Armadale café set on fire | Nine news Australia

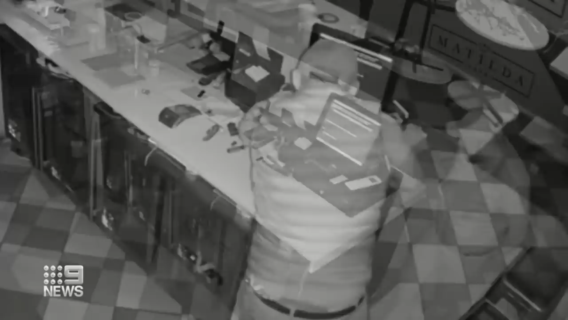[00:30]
The wanted man forced his way into Matilda Cafe ten days ago, targeting the register.
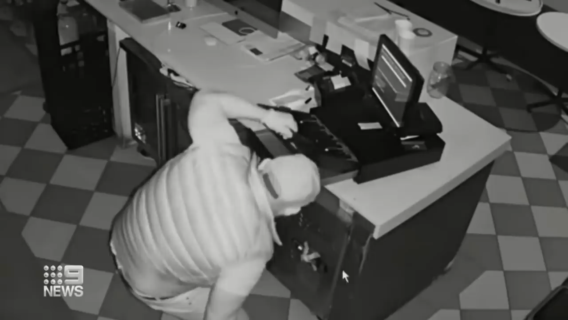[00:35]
Exhausted, he leaves empty-handed but returns minutes later with a jerry can and gas bottle.
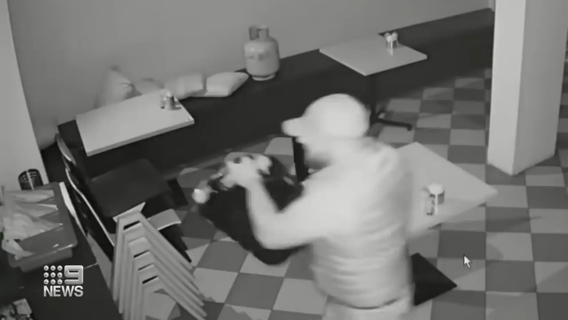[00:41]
The bandit douses the family business with fuel, taking his time to cover every inch.
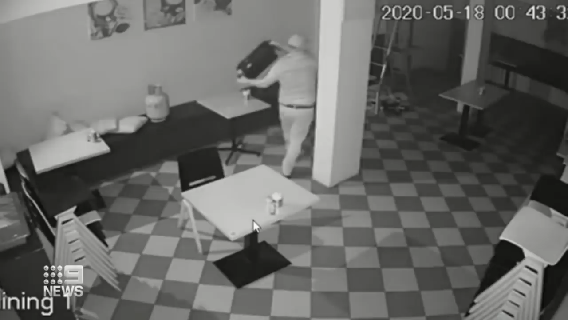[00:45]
The floor's slippery with accelerant, he makes his way to the door and lights the spark.